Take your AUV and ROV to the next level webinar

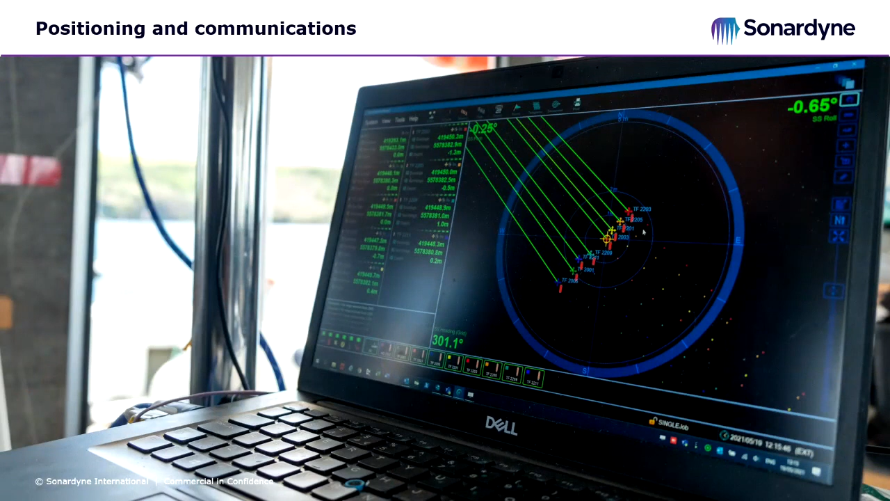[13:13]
of the accuracy of the ranger 2 system that you select um so if you do any training on that system you can stay really familiar with it regardless of the actual accuracy that you use beneath it
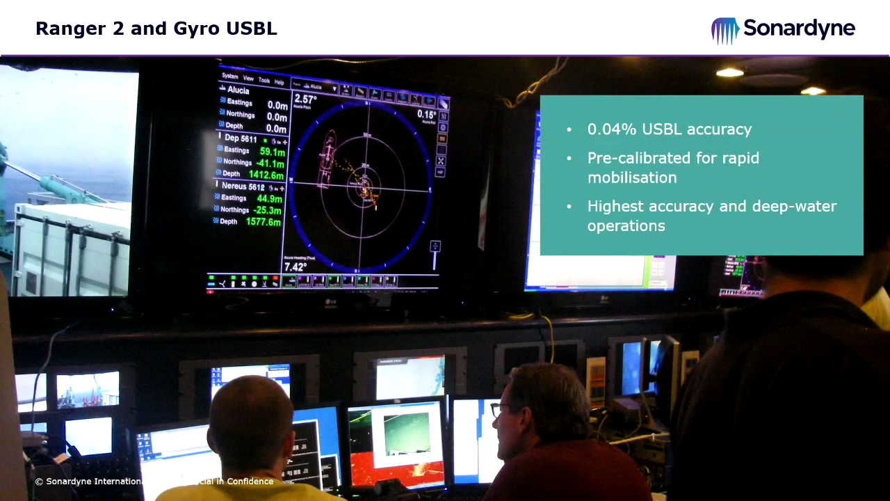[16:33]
much more than mini ranger 2 and really class leading in that deep water environment they'll also do ranges from kind of right at the surface if you want to do long layback tracking all the way down to kind of full ocean depth